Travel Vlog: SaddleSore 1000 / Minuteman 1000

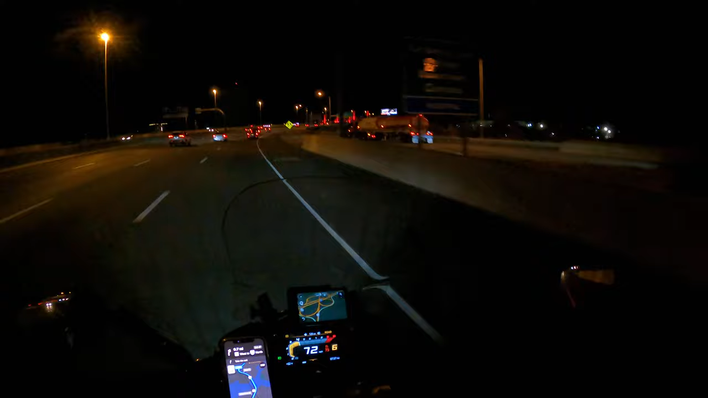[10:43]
about to cut over to i-91 north which is literally our home stretch I don't anyone north toward hartford Because it is a major transfer show that the uh The iron butt people i didn't cut any corners and then um
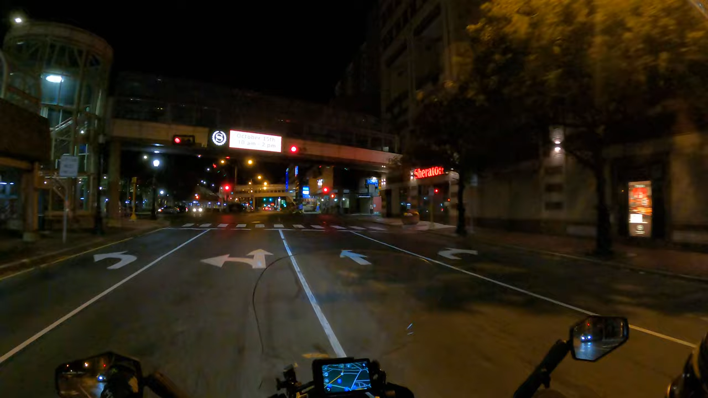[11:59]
And then we're uh next stop vermont All right well we are uh in springfield Massachusetts
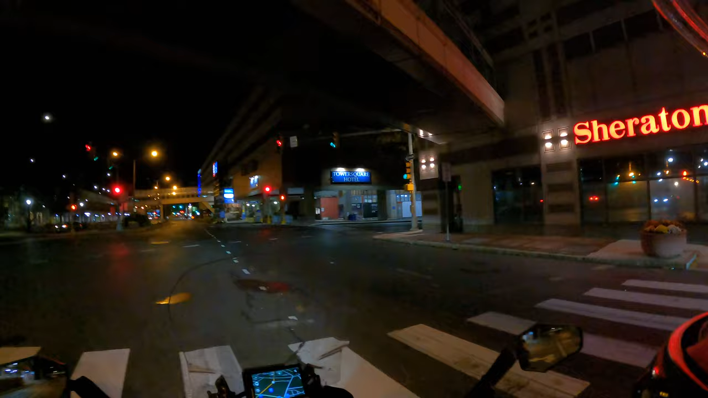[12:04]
And i think i'm going to boland way I don't know where i'm going but i'm getting some food of some sort
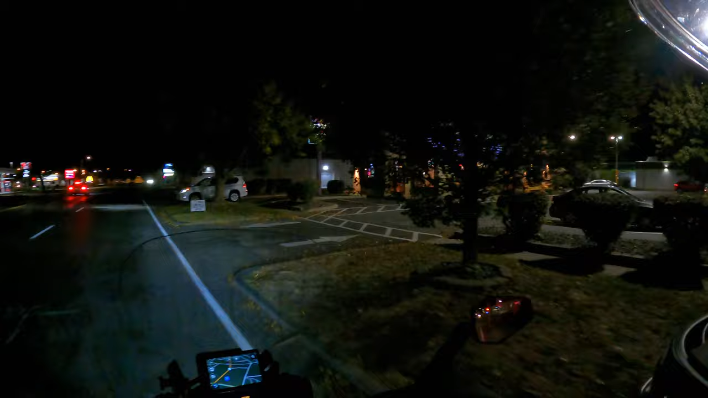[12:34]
Oh sweet i can go in oh that's fantastic news
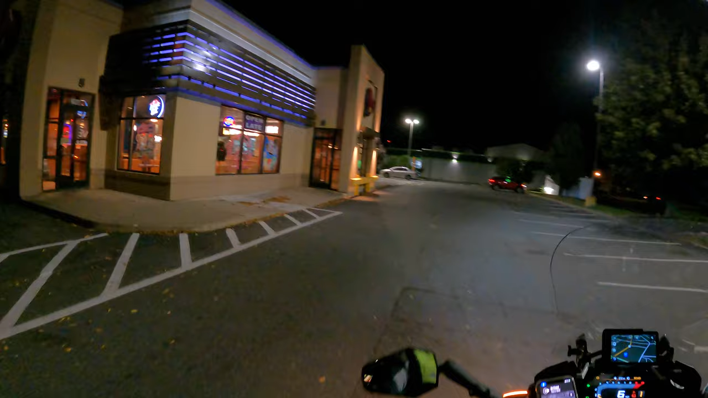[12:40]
It's a pizza hut and a taco bell all
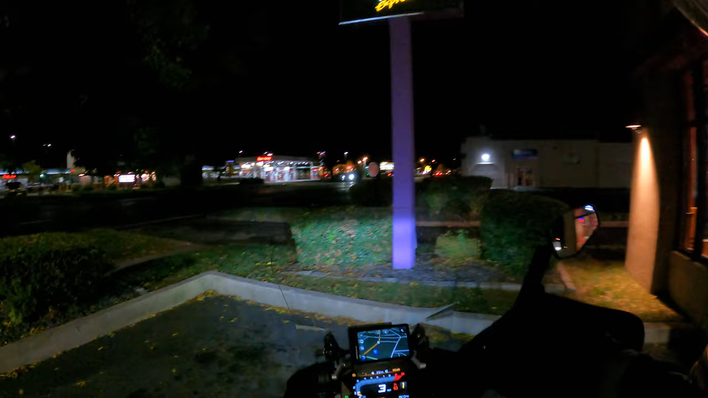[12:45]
in one tent perfect let's go there instead